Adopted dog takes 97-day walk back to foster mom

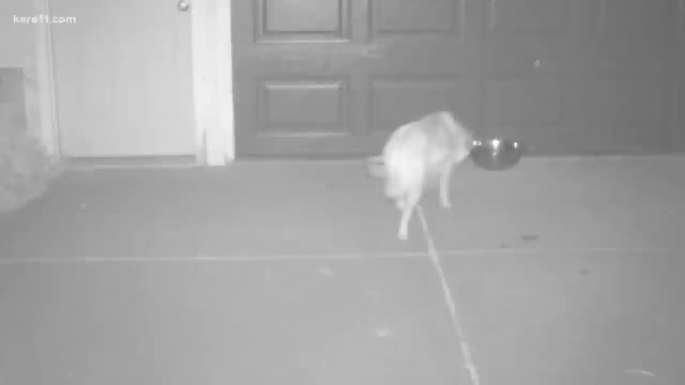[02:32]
And sure enough, Susan's dinners kept bringing Zelda back, captured here just last week on a trail camera set up by Nikki and Kathy.
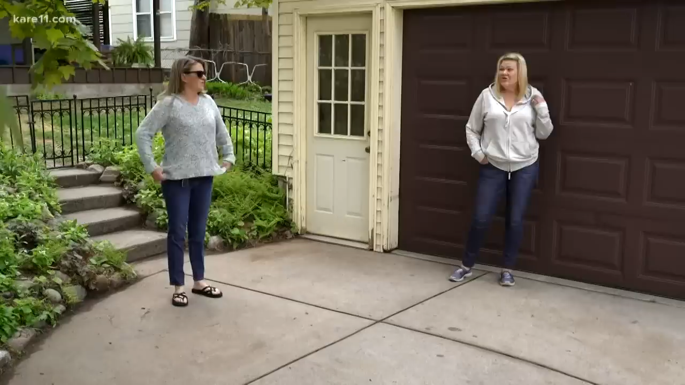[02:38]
And I was thinking, oh, that is her. That's got to be her. She has a big fluffy tail.
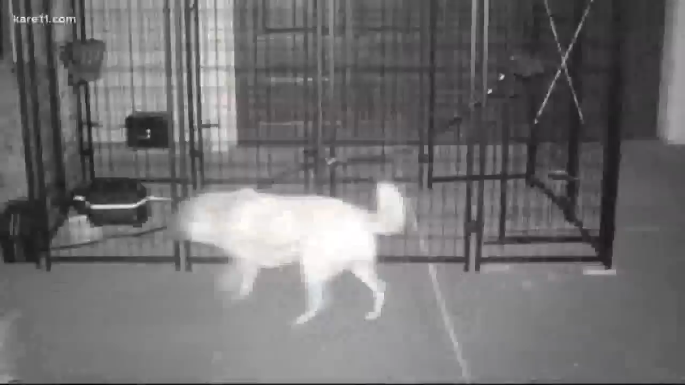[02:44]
Next night, the food was inside a trap when Zelda came back. That was 4.34 in the morning, I believe. Sleeping on the couch, ready to go, when I got that call. Zelda had taken the bait. Seneca fell to her knees crying. It's Zelda.